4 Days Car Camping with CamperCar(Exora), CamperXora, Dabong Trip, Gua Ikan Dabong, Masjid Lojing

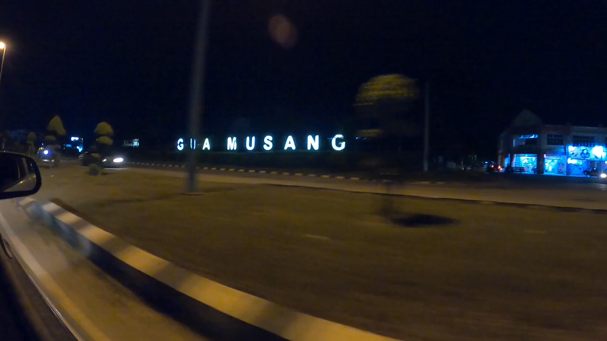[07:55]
Okey, kami dah sampai di Gua Musang. Alhamdulillah kita dah sampai.